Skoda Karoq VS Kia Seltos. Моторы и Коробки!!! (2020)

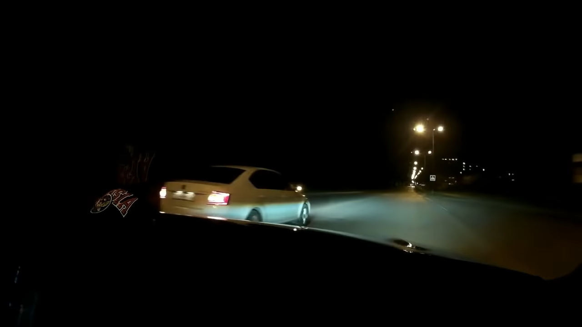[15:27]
В этой гонке было три заезда, 40 и там плюс, и, ну и дальше.